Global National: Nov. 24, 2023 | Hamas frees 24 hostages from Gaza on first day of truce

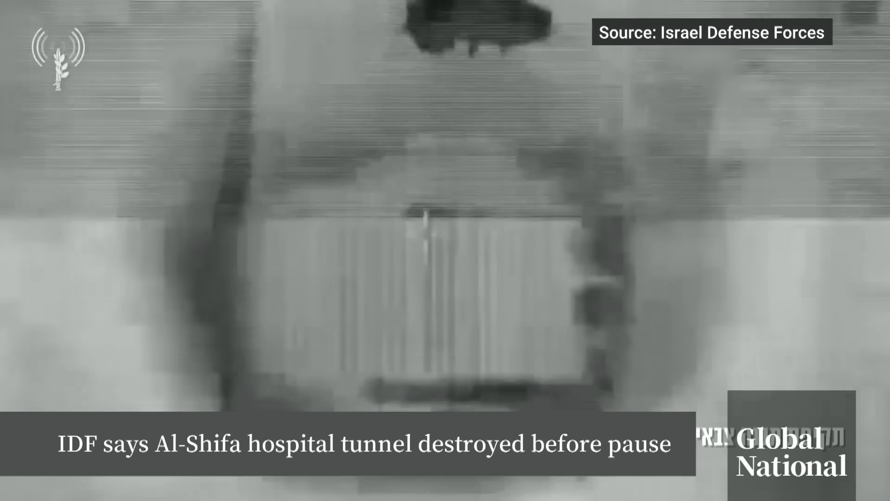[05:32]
This unverified footage published by the IDF shows the destruction of the tunnels and what it says are other Hamas targets.